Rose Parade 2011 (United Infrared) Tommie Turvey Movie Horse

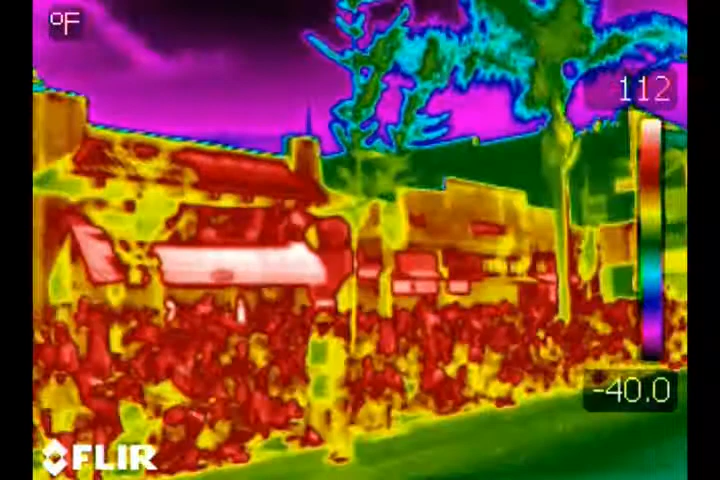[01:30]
On screen: scale top 112°F, scale bottom -40.0°F
All the riders are from all aspects of TV and movie industries, from stunt performers to actors. You just saw that fella.
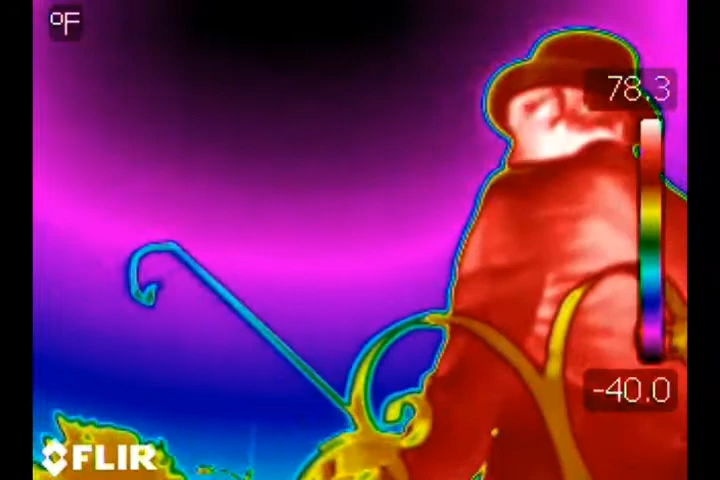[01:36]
On screen: scale top 78.3°F, scale bottom -40.0°F
Able to look at him spinning around. That's pretty good.
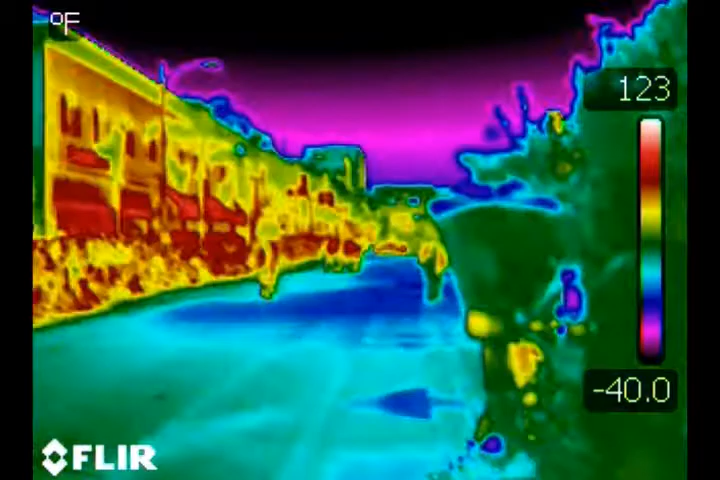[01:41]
On screen: scale top 123°F, scale bottom -40.0°F
Very, very cool. You got to love it. Beautiful carriage there.